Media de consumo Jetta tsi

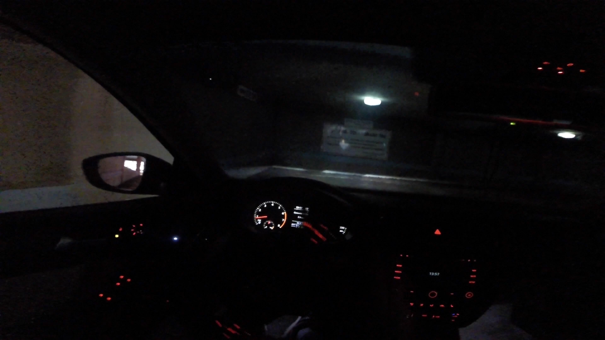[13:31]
E aí o carro ele tá Fazendo 7,9 Então essa é a média Depois eu vou fazer um vídeo Pra vocês Mostrando durante a noite né De madrugada